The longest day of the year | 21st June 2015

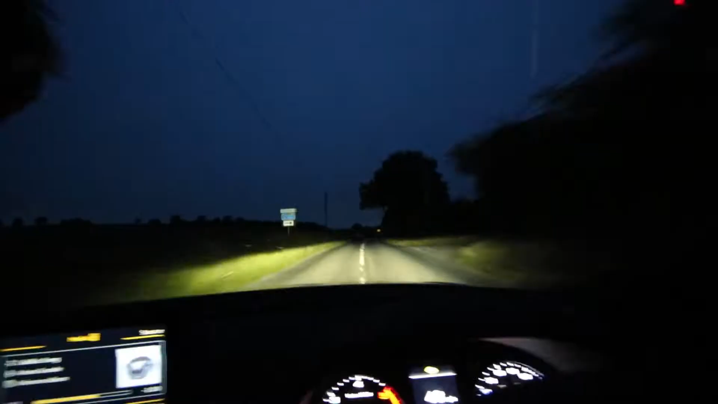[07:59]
Look at this right now, it's still light. But this was some blue haze in the sky.